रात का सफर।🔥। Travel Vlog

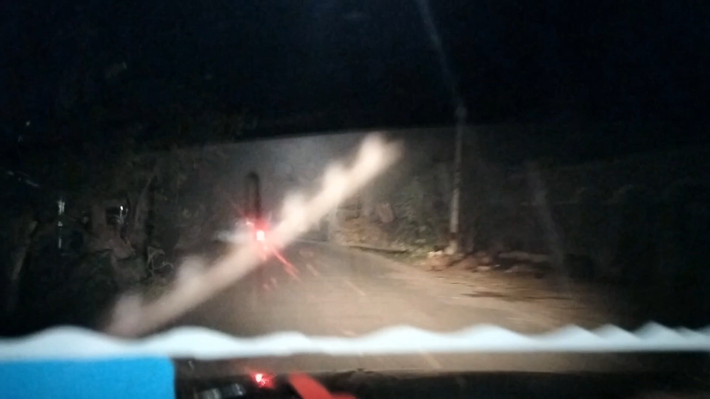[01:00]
तो गाइज हम लोग निकल चुके हैं अपने सफर के लिए। अभी तो गाड़ी पे सामान लोडेड है और ये कौन है भाई?
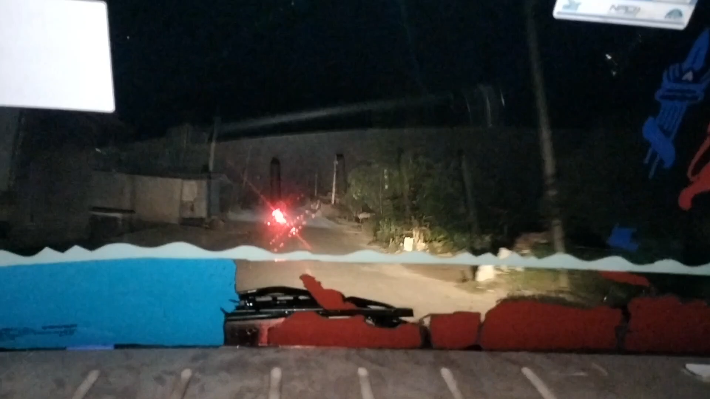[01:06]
है और भाई जी इतने रात को 1 बजे ये कौन सा आदमी है जो बाइक से जा रहा है भाई?
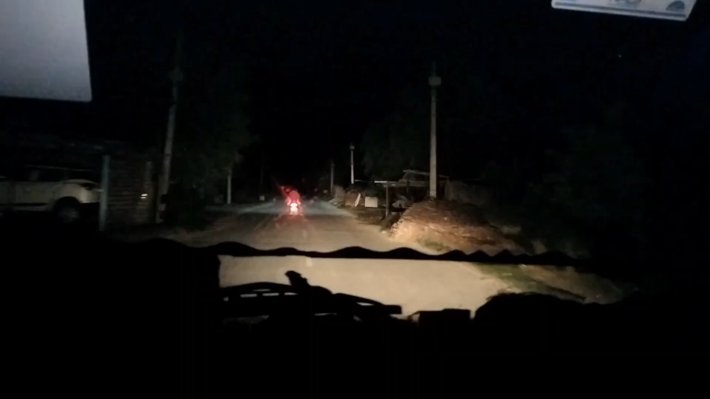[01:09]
हमको तो पता नहीं भाई, होगा कोई आदमी।
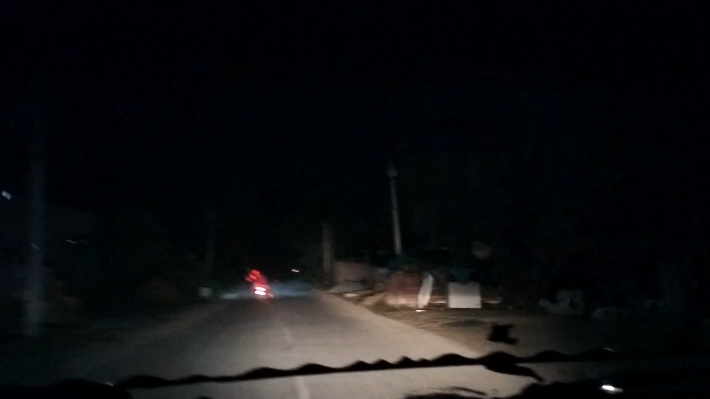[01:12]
और एक एक नहीं भाई, तीन तीन लोग बैठे हुए हैं उस पे।
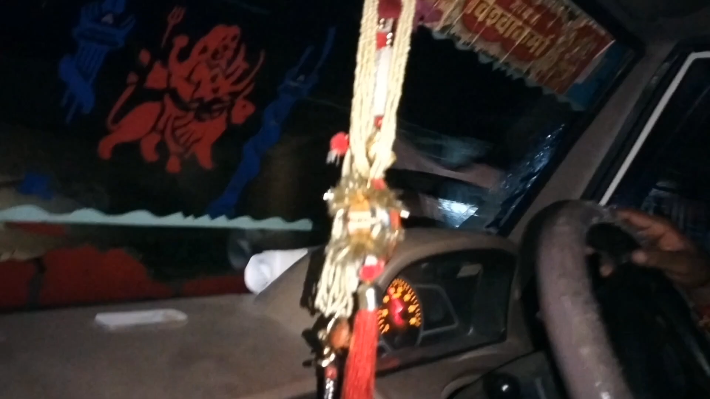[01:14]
हमको क्या लेना देना, हम लोग तो जा रहे हैं भाई। और इधर देखिए अंकल जी को नींद भी आ रही। हाँ भाई सब लोग सो जाते हैं तब हम लोग उठकर पिकअप लेकर चले जाते हैं भाई।
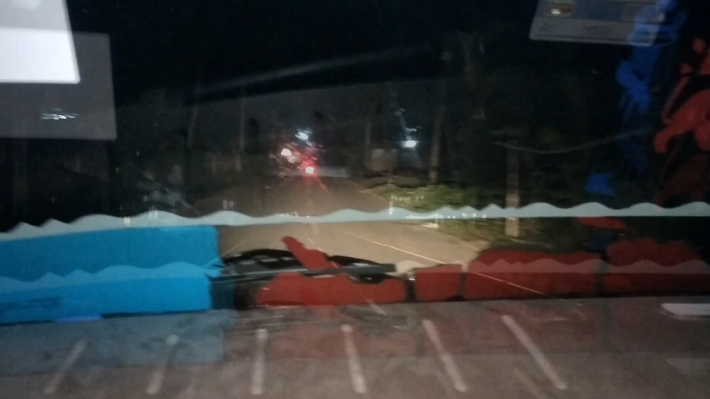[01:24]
भाई लोग हम लोग फाइनली NH 57 पे चढ़ गए हैं जो ये रूट डायरेक्ट जाती है दरभंगा और उससे भी आगे जाती है।
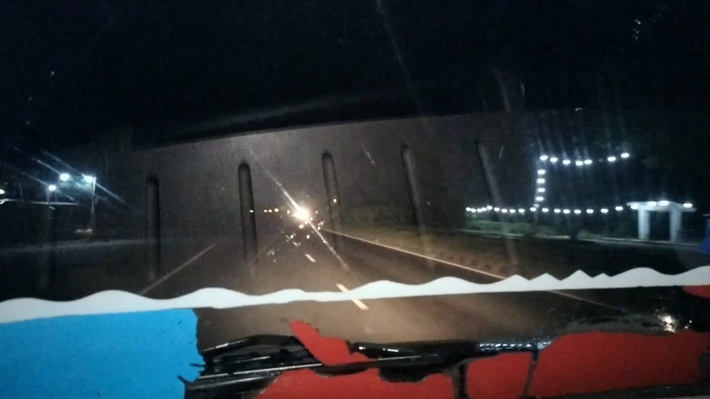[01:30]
अभी हम तो उससे आगे दरभंगा से आए गए नहीं, ठीक है। तो देख रहे भाई पूरा रोड सन्नाटा NH 57 है भाई।
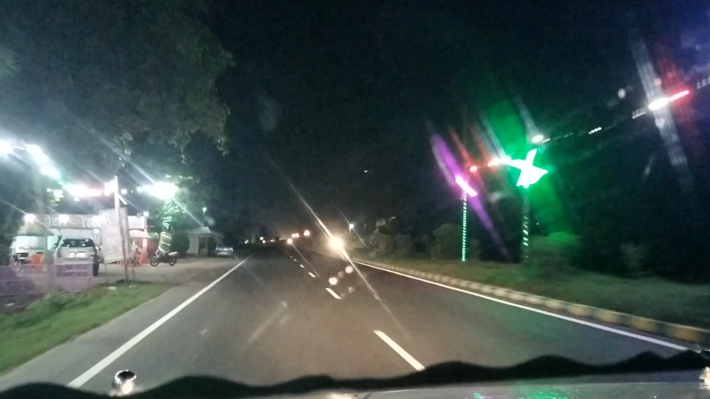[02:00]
बस आप लोग इस वीडियो को ज्यादा से ज्यादा शेयर करिएगा। अभी तो हम लोग को लेना है तेल, ठीक है, क्योंकि डीजल है नहीं गाड़ी में, तो डीजल के बिना गाड़ी चलेगी कैसे। तो भाई ये रहा सामने पेट्रोल पंप आ गया, दिख रहा है, यहाँ पे हम लोग लेंगे तेल।
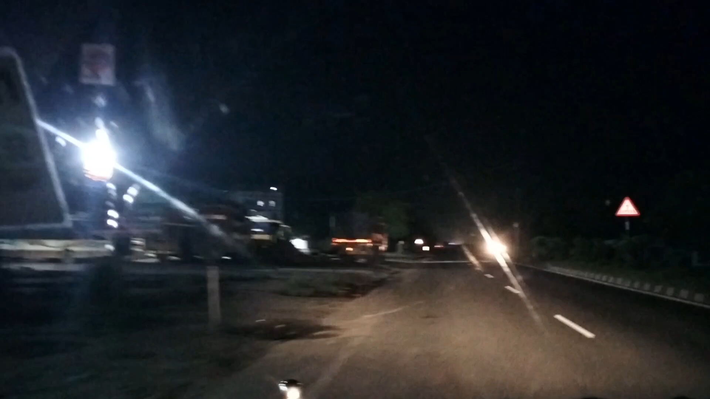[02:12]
एक पिकअप पहले से यहाँ पे अंकल जी लगाए हुए हैं, वो देख रहे हैं सामने एक पिकअप लगा हुआ है।
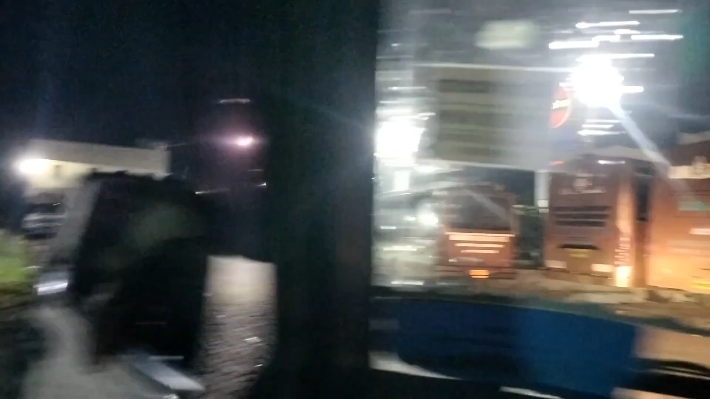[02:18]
अब हम लोग पिकअप लगाएंगे और तेल लेंगे और फिर निकल जाए।
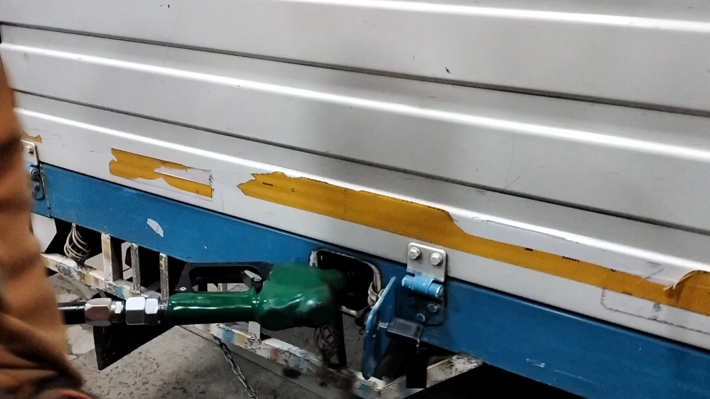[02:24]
तो गाय जी फाइनली डीजल भी इसमें डला चुका है। तो गाय जी आगे मैठी टोल प्लाजा है, यहाँ पे लिखा होगा देखिए टोल प्लाजा है ना।
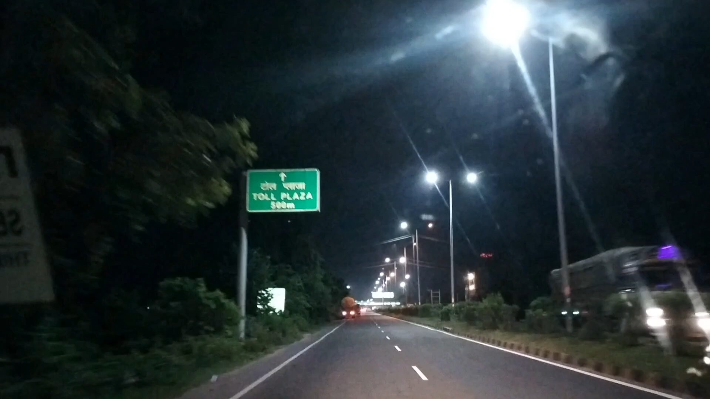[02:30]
कौन वाला? पास देखा वो छोड़ दे, आई फास्ट टैग में से ना कटे।
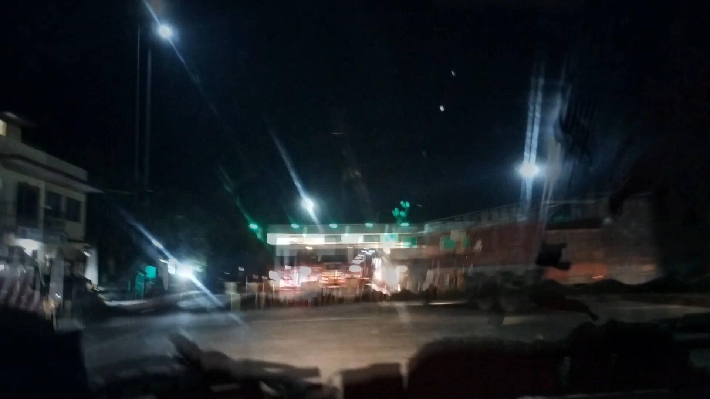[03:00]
गाइज फाइनली हम लोग पहुंच चुके हैं मैठी टोल प्लाजा, ठीक है। जो रोड पे हम लोग गाड़ी चलाते हैं उनका तो टैक्स तो भरना ही पड़ेगा, तो वही टोल टैक्स लगा हुआ है।
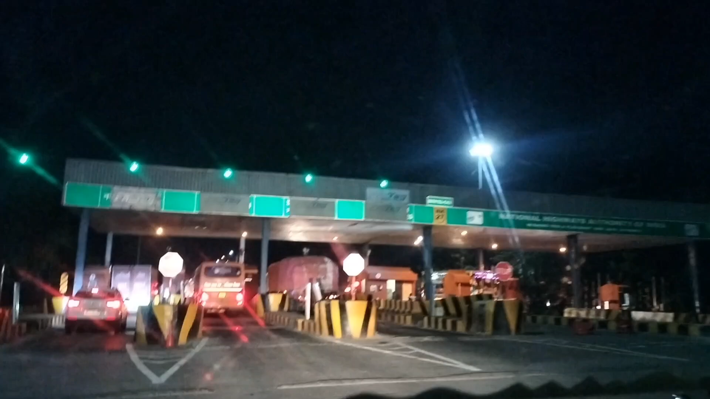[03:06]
तो गाइज हम लोग फाइनली यहाँ पे भी रुके हुए हैं मैठी टोल प्लाजा पे, देख रहे हैं अभी रेड है।
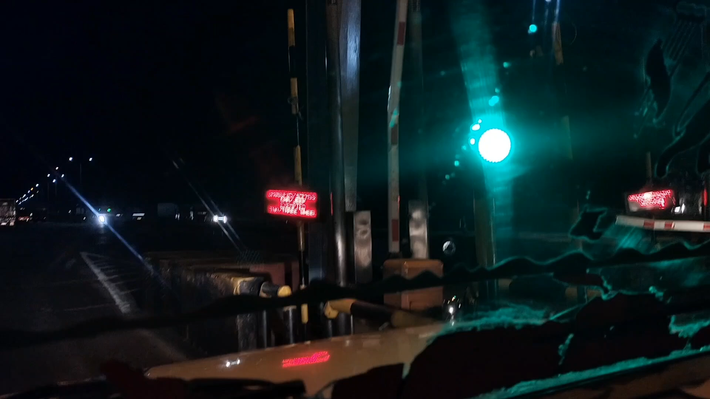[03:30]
देखिए उठ गया ना रेड, रेड से हरा हो गया, अब निकल जाएंगे, अभी हम लोग यहाँ से निकल जाएंगे। तो यही